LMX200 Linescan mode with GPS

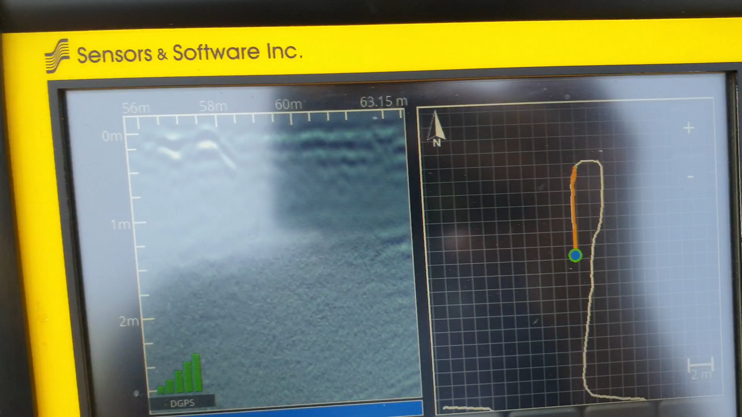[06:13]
in this high clay environment that would be great if you're looking for the rebar in the pad
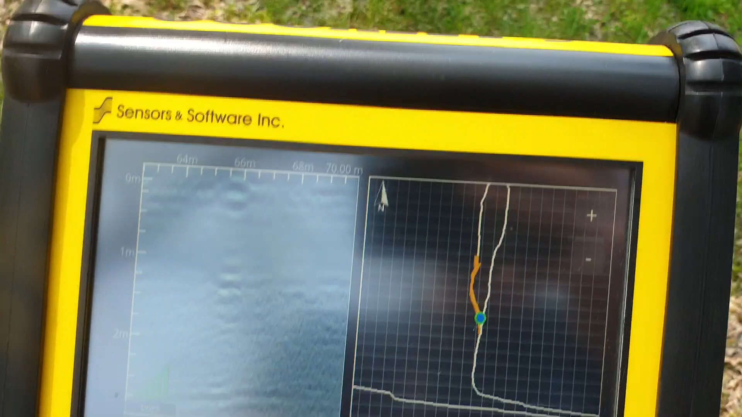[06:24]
you see a little gps map getting filled in here
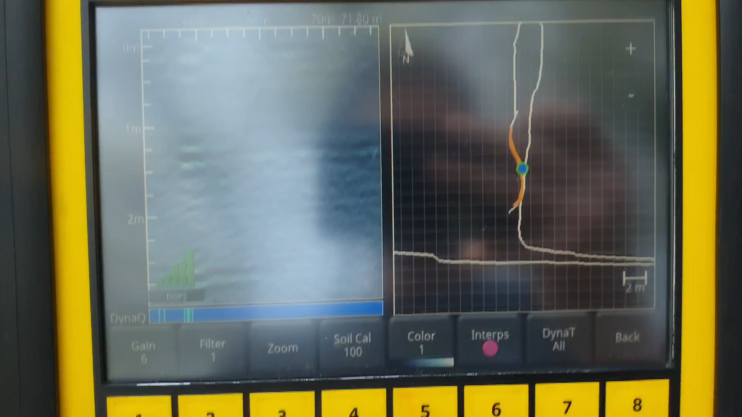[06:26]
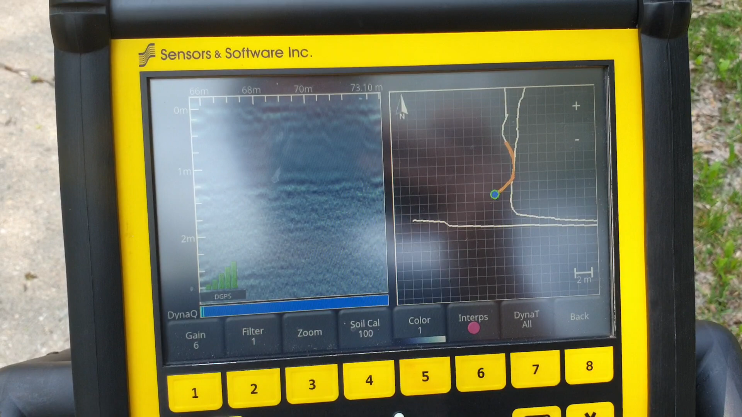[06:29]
all right the only other thing with this system is when you're done just hit stop
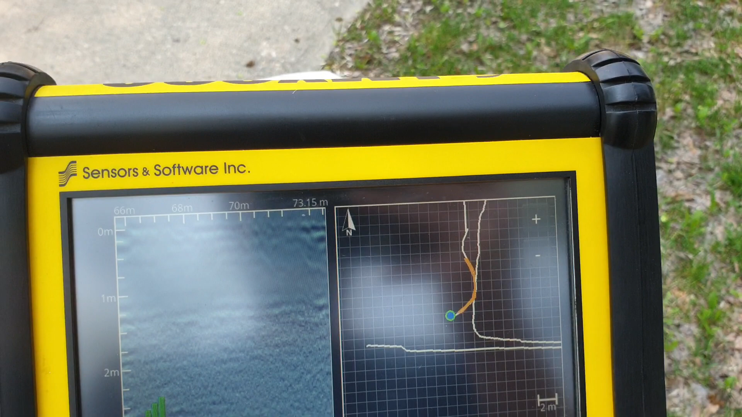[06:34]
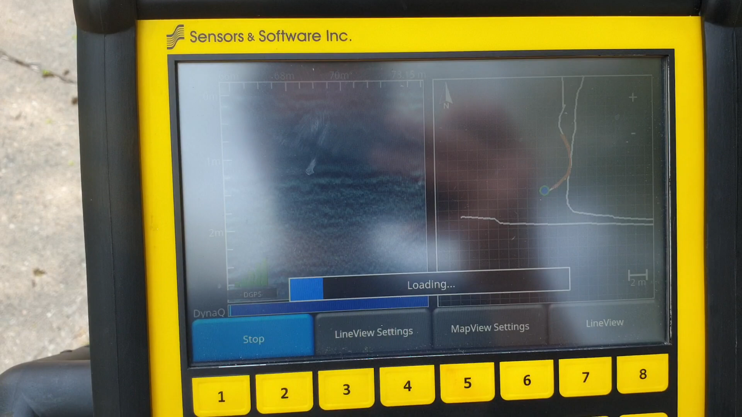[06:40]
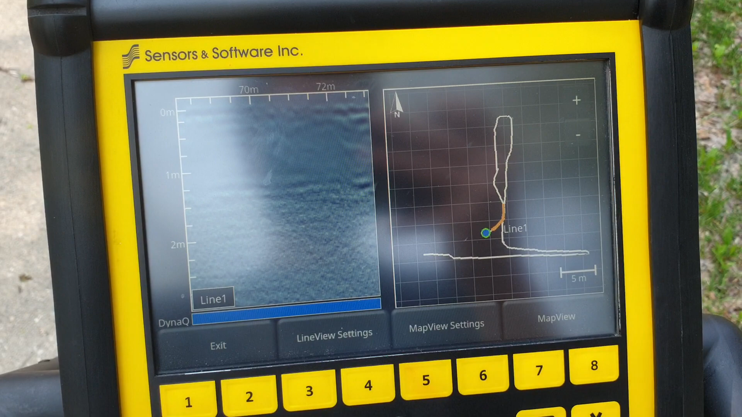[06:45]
and you can look at this more closely a couple of options you can change in here